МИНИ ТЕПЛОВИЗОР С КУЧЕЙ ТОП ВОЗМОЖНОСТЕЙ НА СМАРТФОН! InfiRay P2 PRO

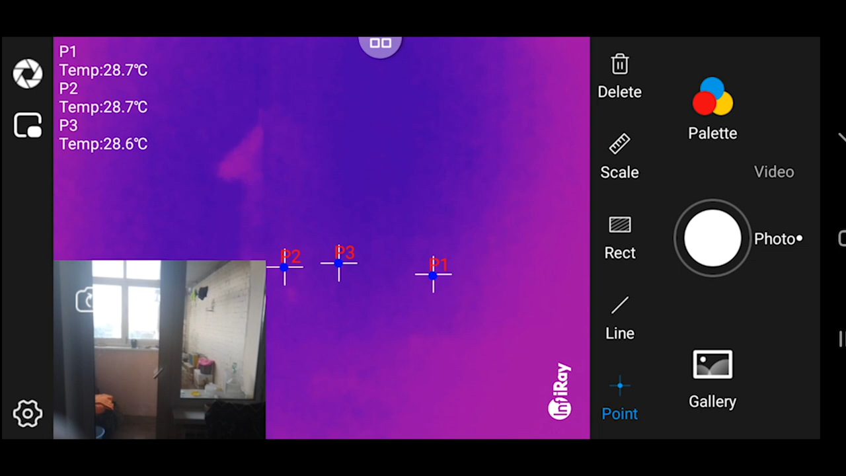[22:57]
Вот как-то так.
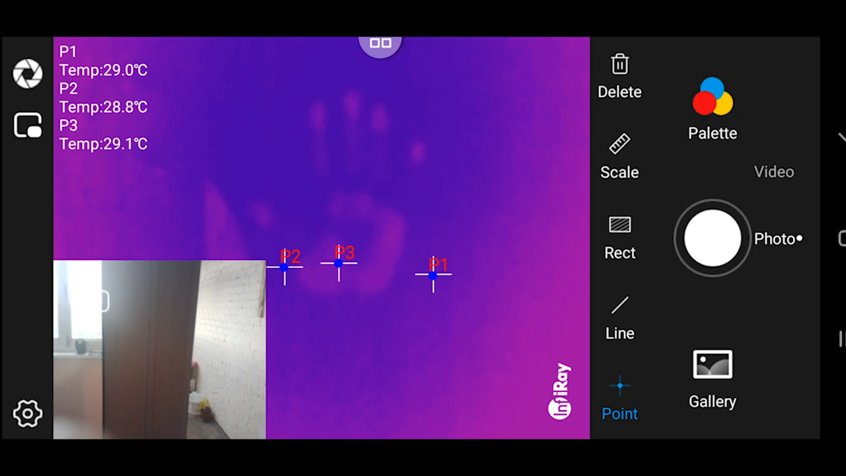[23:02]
Идем далее тестировать. Вот у меня, кстати, батарея, да? Вот батарея. Она холодная сейчас.
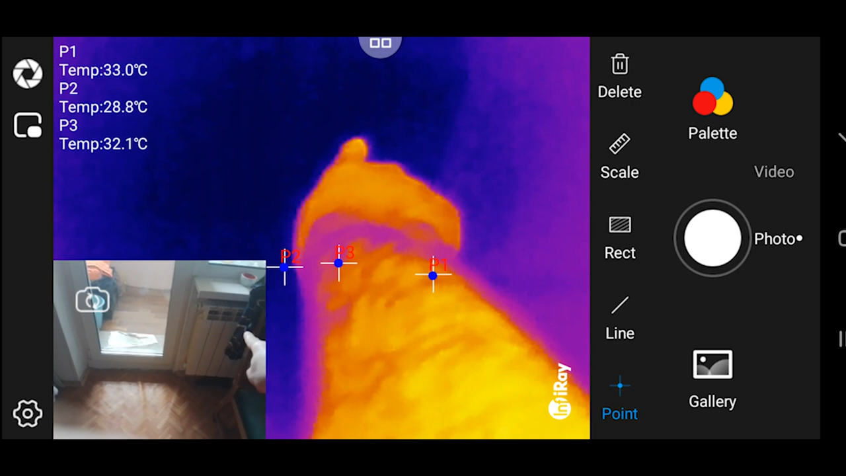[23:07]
А почему? Потому что там нету тепла никакого. Там ничего, ну, не течет.
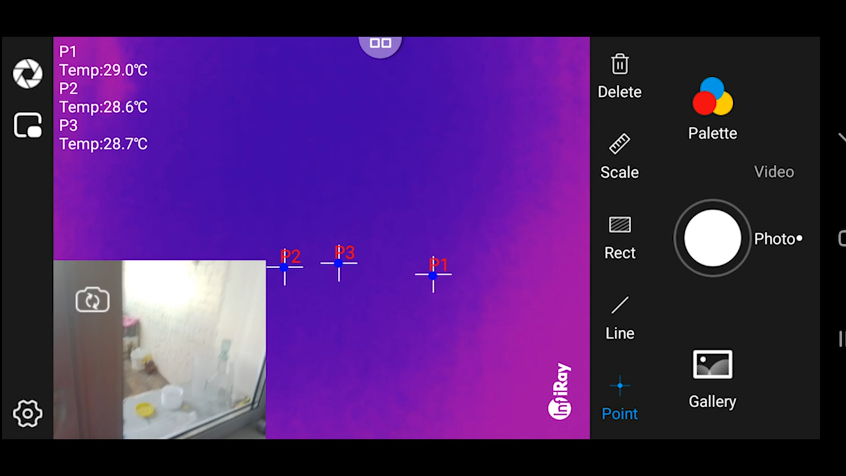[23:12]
Там холодной даже воды нету, трубы пустые. Так что, ребятки, продолжаем тестировать дальше на других устройствах. Не на квартире, а на паяльнике.
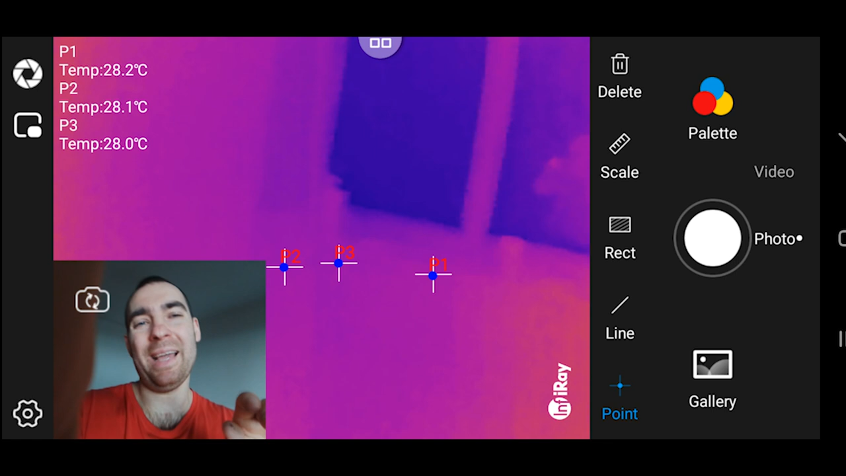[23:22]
На машине дальше посмотрим, как работает данный тепловизор.
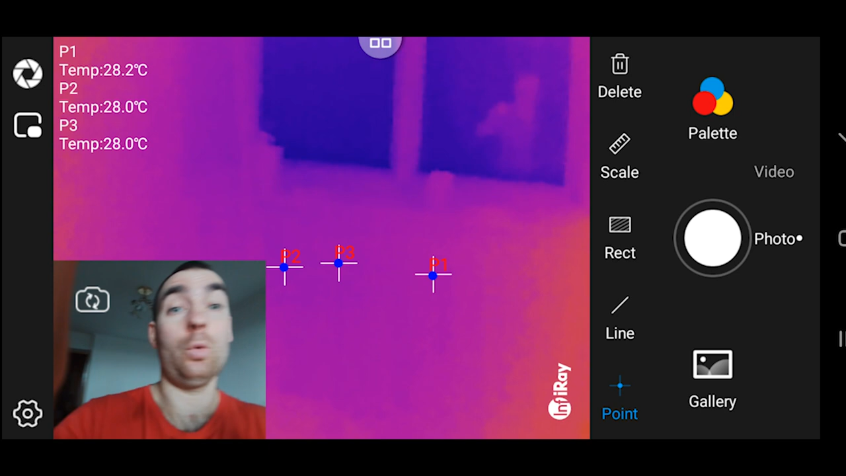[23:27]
Но штука офигенная. И его я хотел себе давно.
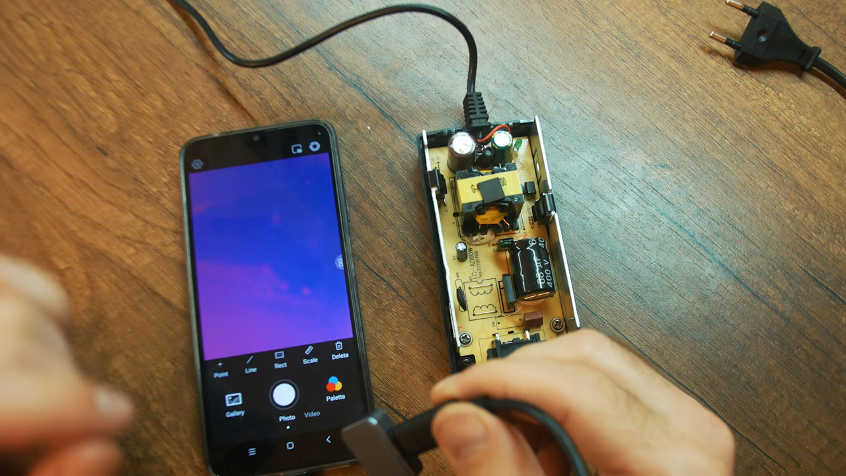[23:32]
Так, имеется у меня в наличии вот такое зарядное устройство. Оно сейчас выключенное. На тепловизоре показывает, что оно везде холодное.
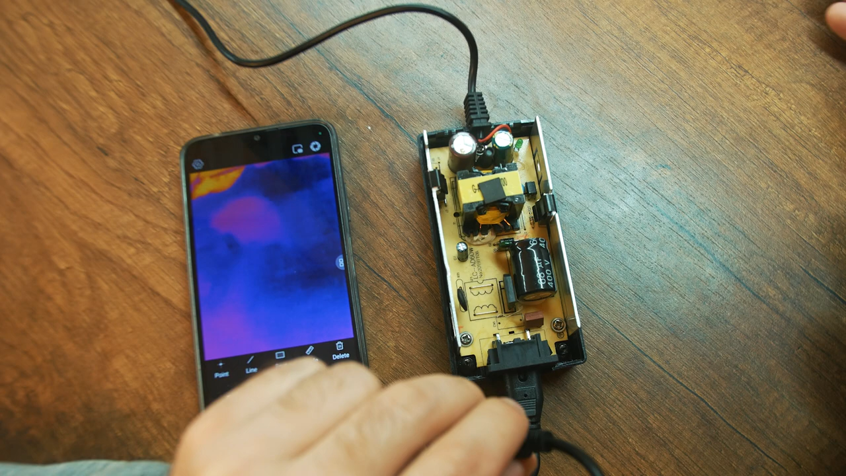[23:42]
Давайте включим его, посмотрим, что будет показывать дальше. Так, видим, что включилось. И смотрим.
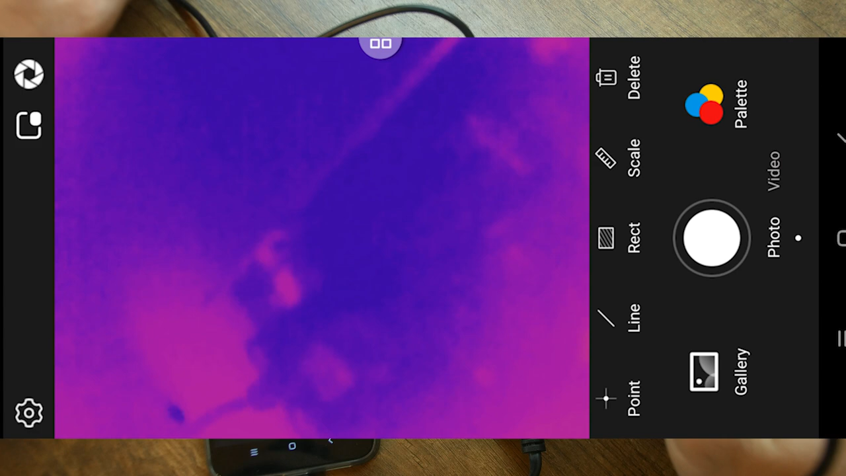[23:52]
Так, на что смотрим? Я вот хочу увидеть, идет какой-то нагрев или нет. Ага, ну вот, видим, что нагрев есть.
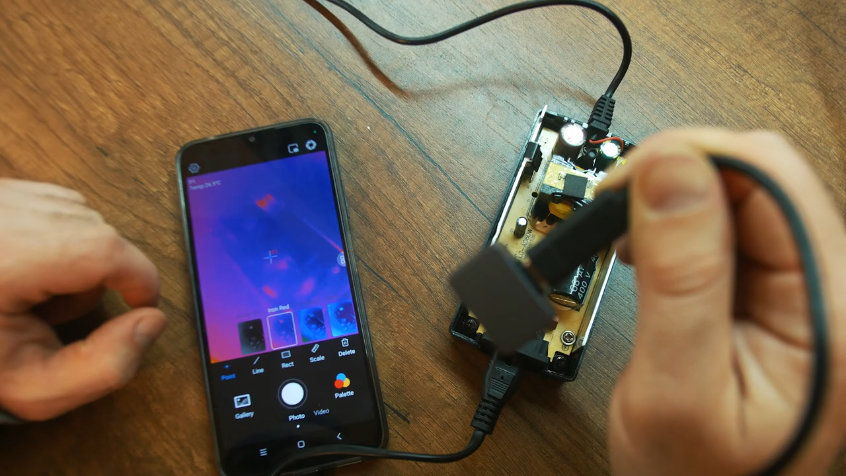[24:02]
Вот наша. Нагрев есть, но очень-очень маленький. Очень маленький нагрев.
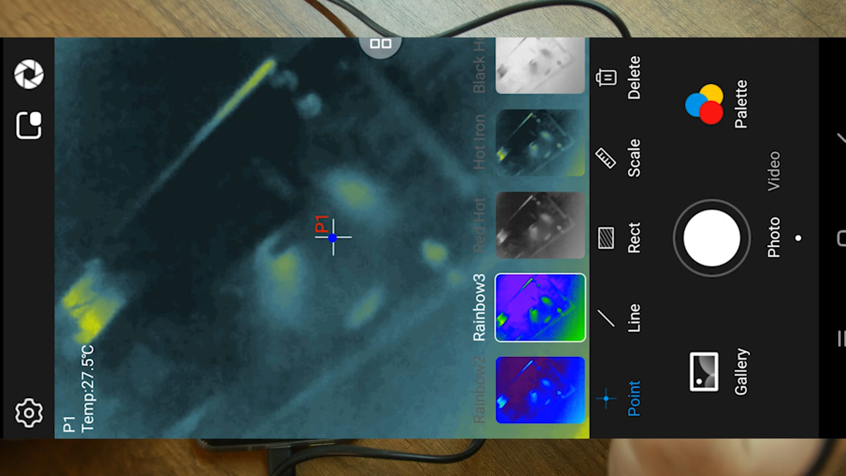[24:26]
On screen: spot 27.5°C
Давайте еще раз посмотрим на вот это. Попробуем вцепить макролинзу.
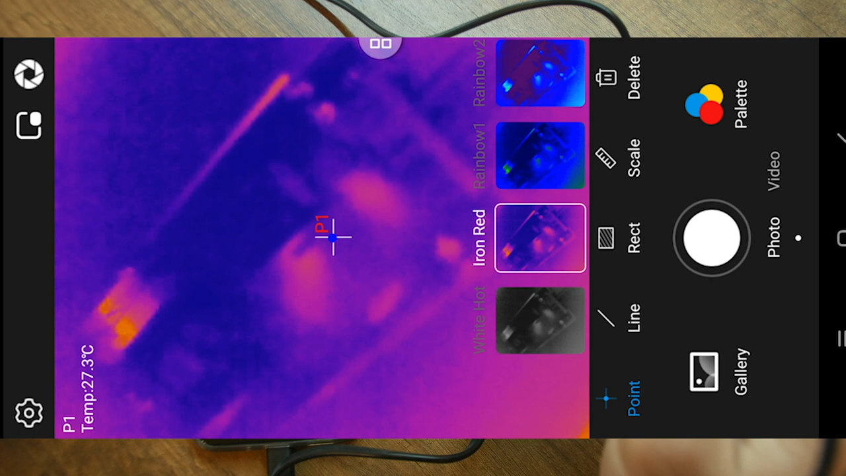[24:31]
On screen: spot 27.3°C
Что с макролинзой будем видеть, интересно.